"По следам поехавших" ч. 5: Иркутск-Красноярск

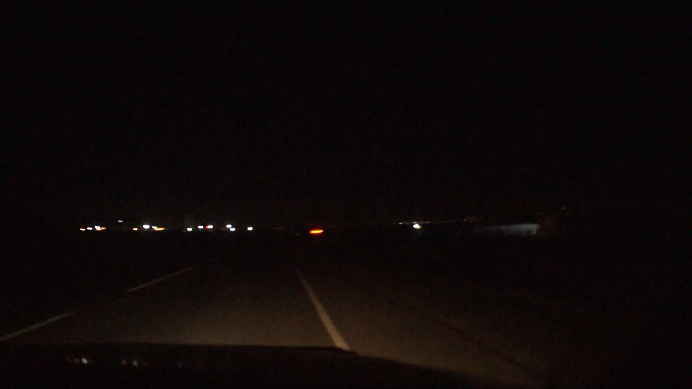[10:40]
Огни ночного Красноярска. Вот те, что видят камеры, это лишь малая толика, на самом деле их раз в 50 больше мелких, просто вот не особо чувствителен этот объектив или матрица, или что там вообще у нас за светочувствительность отличает, я не знаю, не суть. Последние 50 или около того километров до Красноярска прям проехали по шикарной дороге.